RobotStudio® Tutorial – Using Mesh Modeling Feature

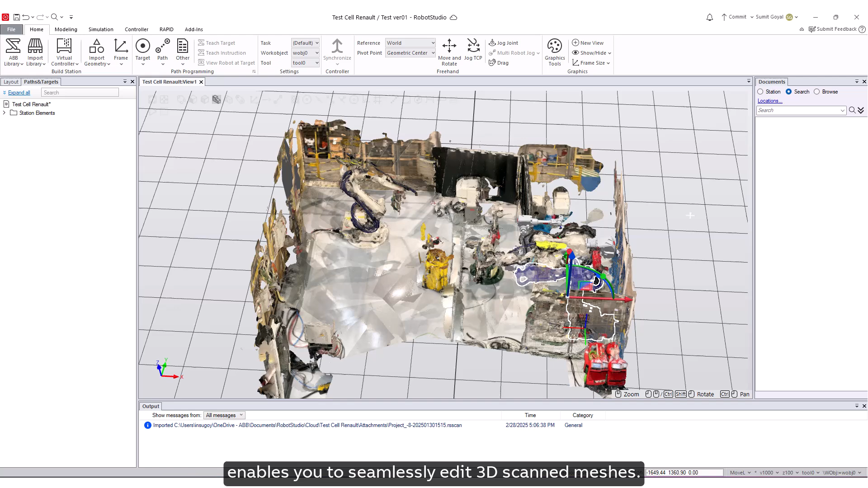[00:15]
you to seamlessly edit 3d scanned meshes this allows you to efficiently check reachability
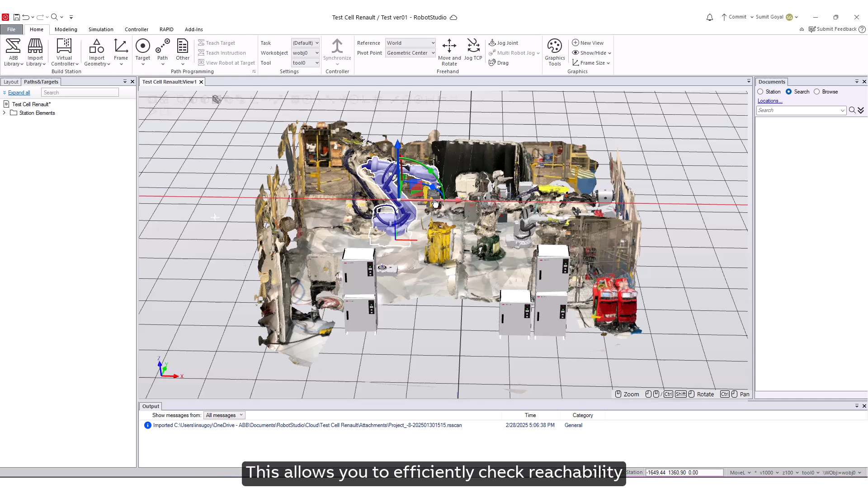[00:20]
and detect collisions when replacing robots and cells significantly
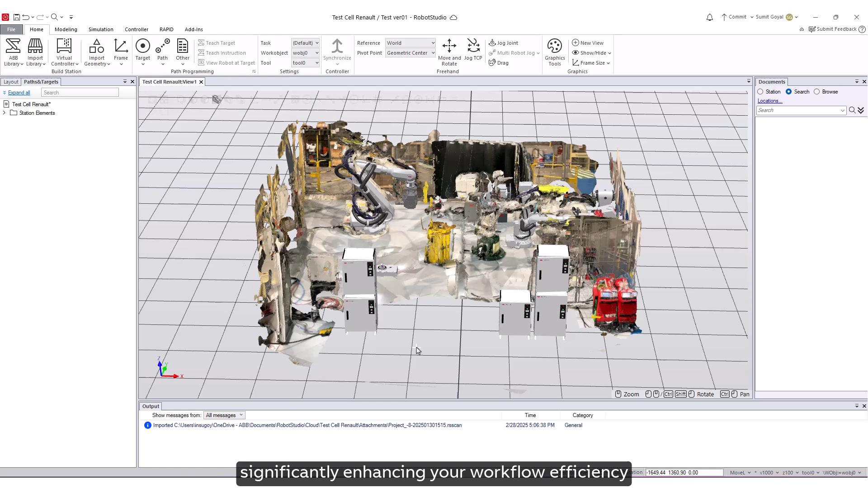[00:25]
enhancing your workflow efficiency and improving your overall simulation experience
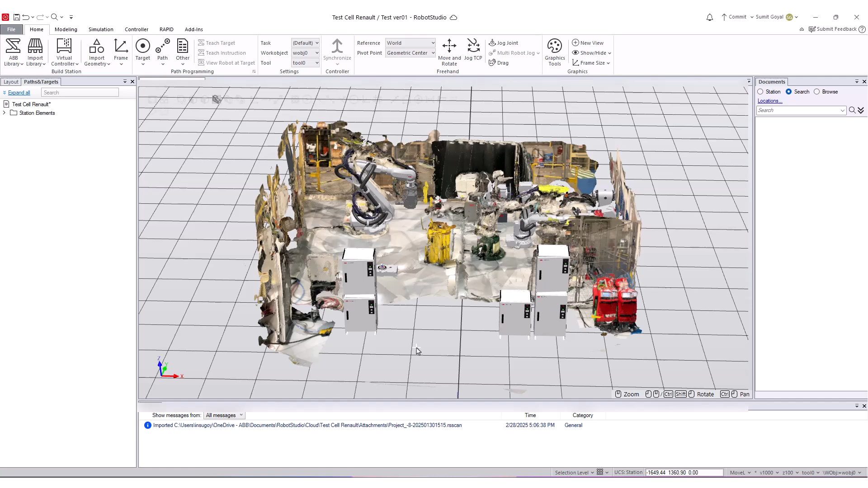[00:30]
the mesh modeling feature enables the editing cleaning and refining of mesh objects to create replacement solutions
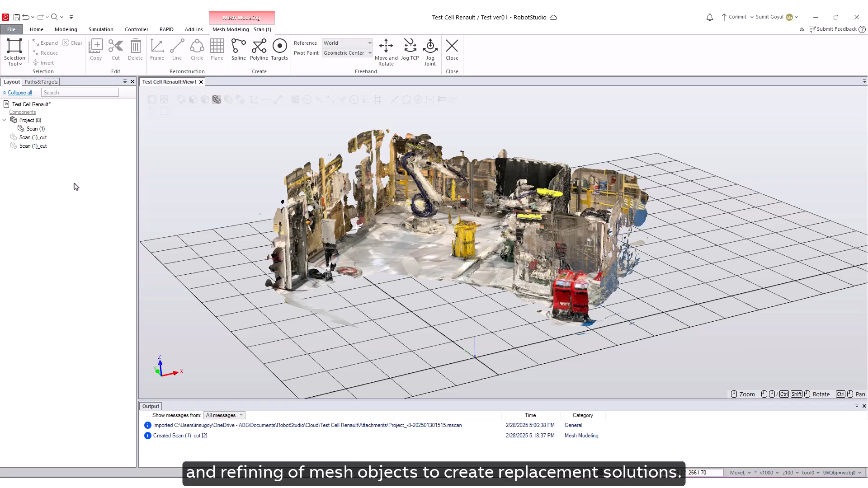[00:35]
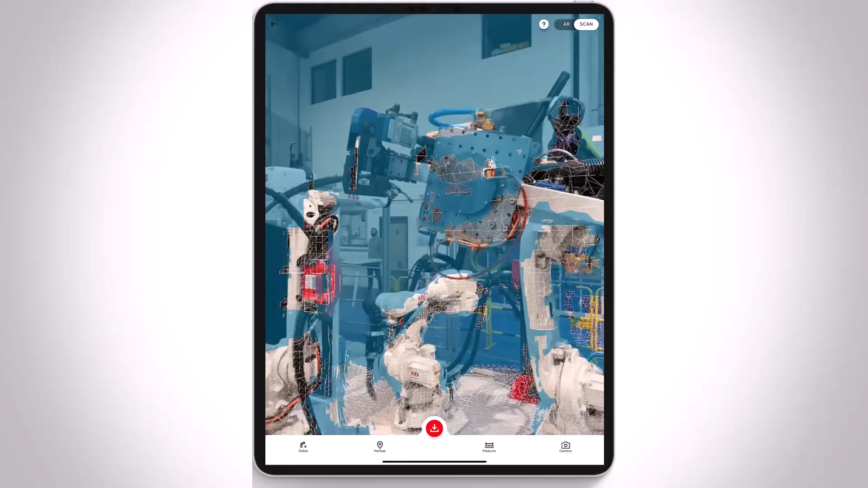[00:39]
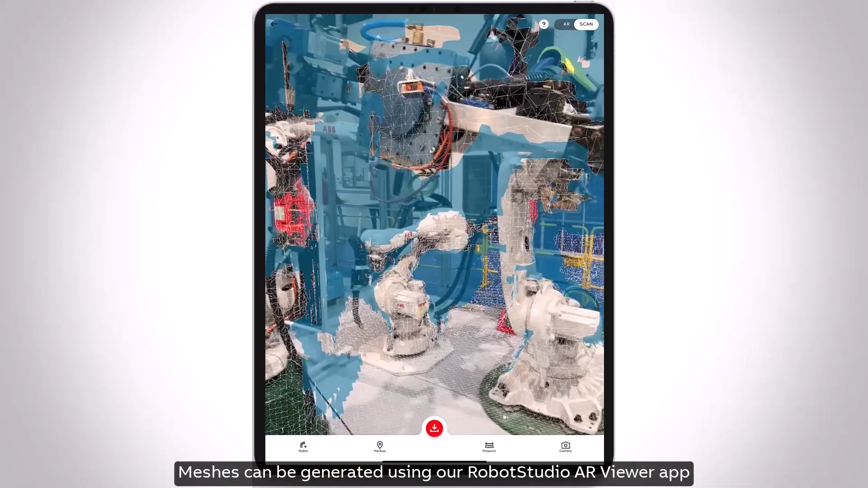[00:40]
meshes can be generated using our robot studio ar viewer app easily exported to a cloud project and subsequently accessed via our robot studio desktop application
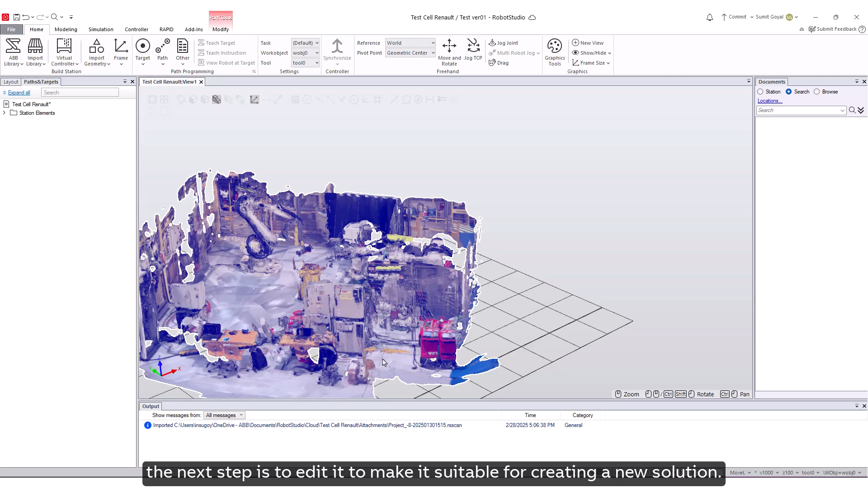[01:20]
with our mesh now imported the next step is to edit it to make it suitable for creating a new solution
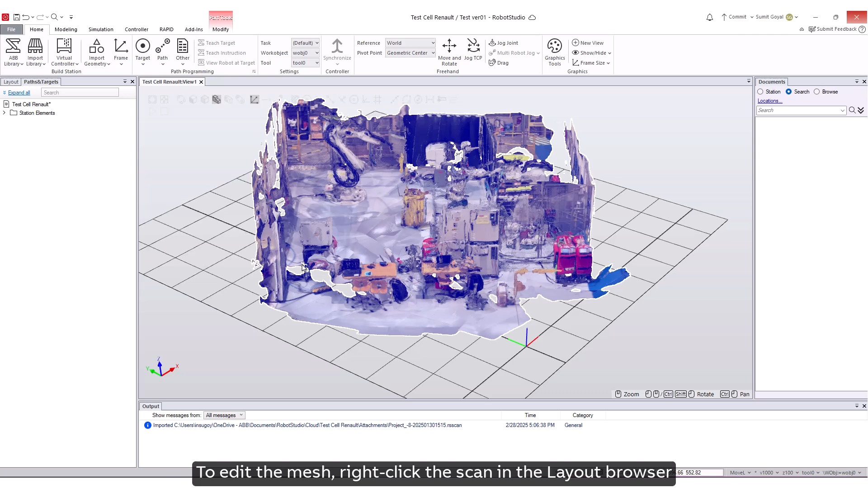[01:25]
to edit the mesh right click the scan in the layout browser select modify and then click edit mesh
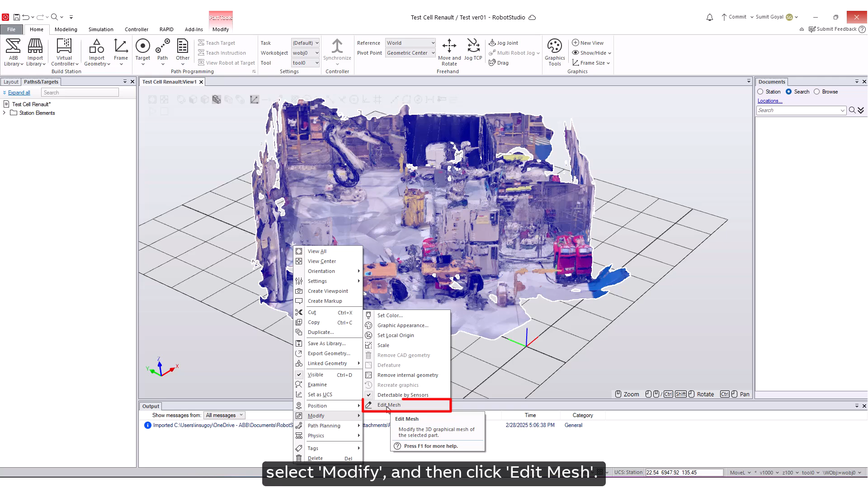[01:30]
launch this will activate the mesh modeling tab which includes various tools to edit the mesh
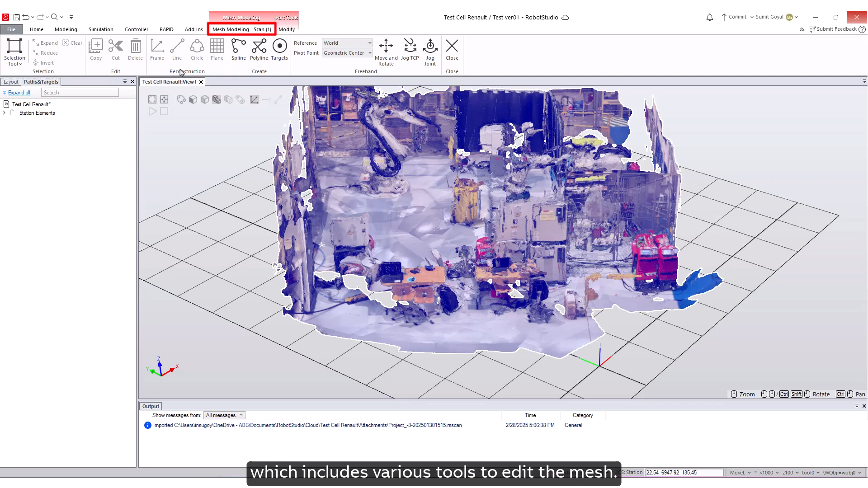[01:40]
with mesh modeling you can select areas of the mesh using three different selection modes
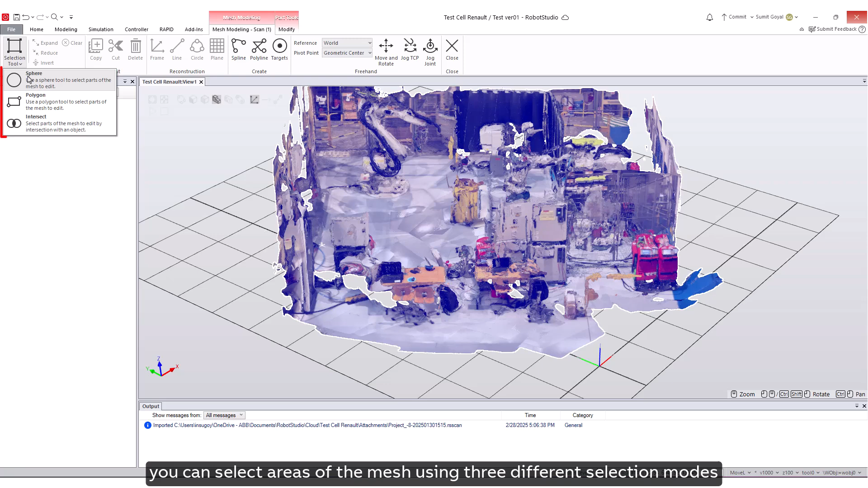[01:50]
sphere polygon and intersect sphere mode is used for selecting surfaces you
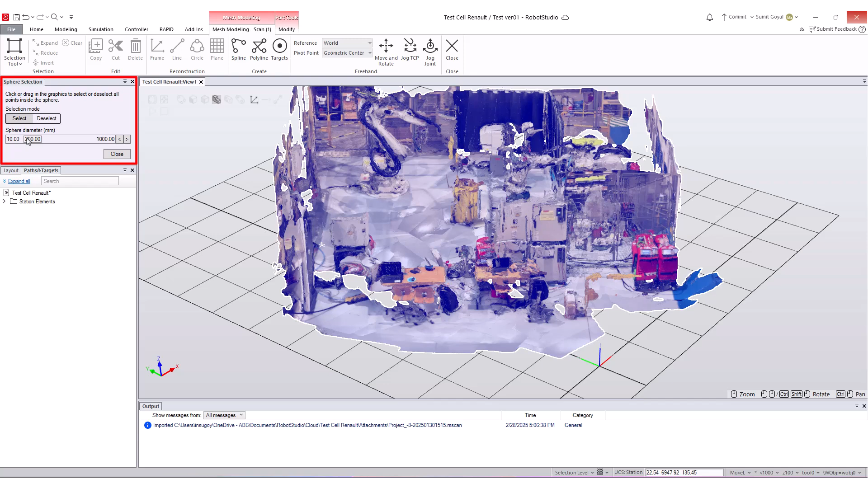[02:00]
can adjust the selection mode and sphere diameter in the sphere section browser once you have selected the surfaces in the mesh the mesh modeling tab provides
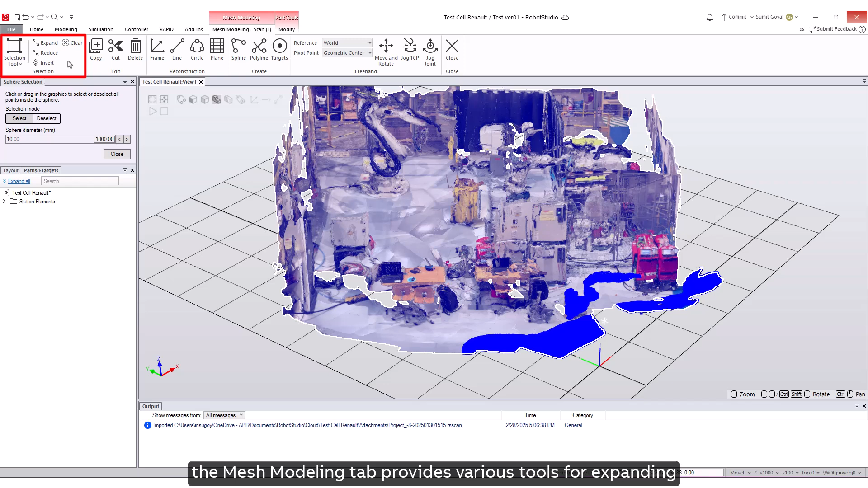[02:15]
various tools for expanding reducing and clearing selected points use
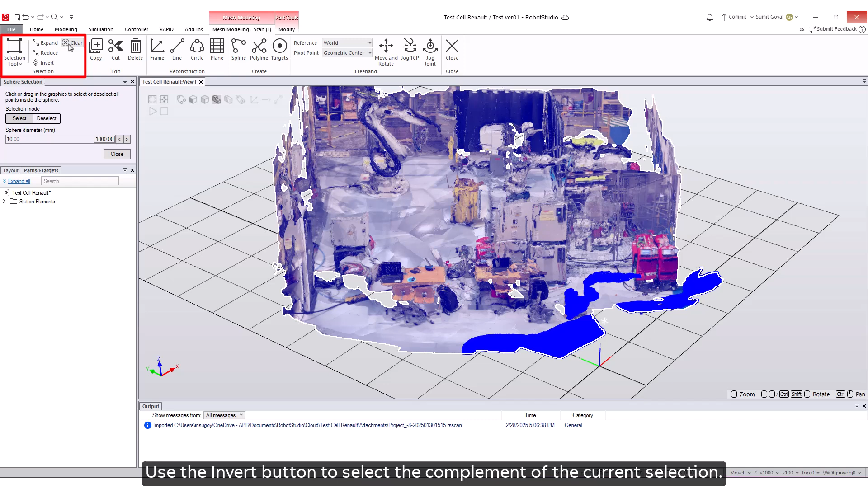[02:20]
the invert button to select the complement of the current selection
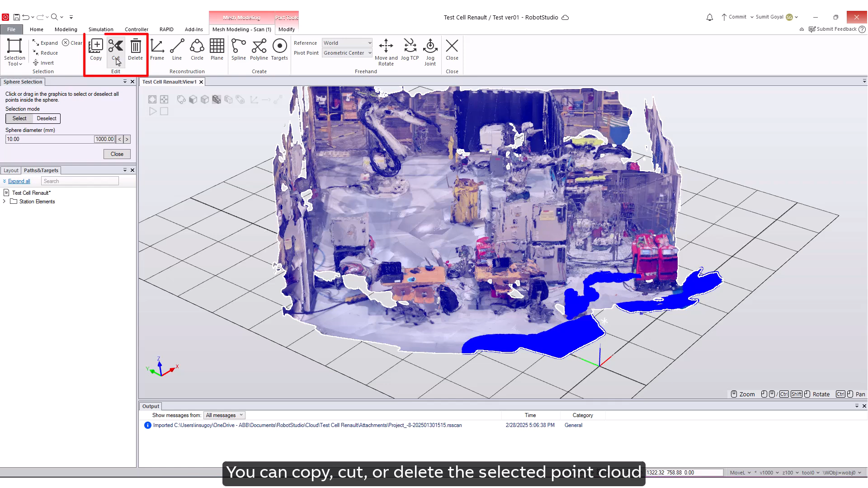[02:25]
you can copy cut or delete the selected point cloud to modify the mesh as needed
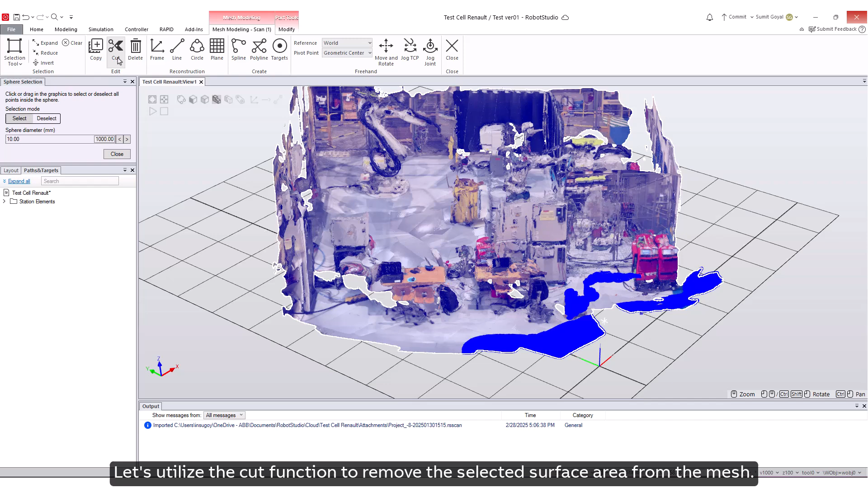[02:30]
let's utilize the cut function to remove the selected surface area from the mesh the cut portion will be saved as a separate component which can be found in the layout section
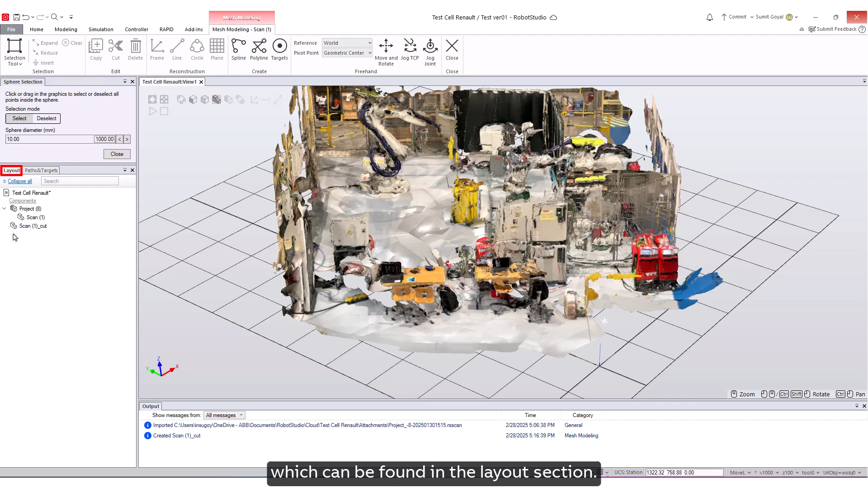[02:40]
you can then select and move it within the 3d environment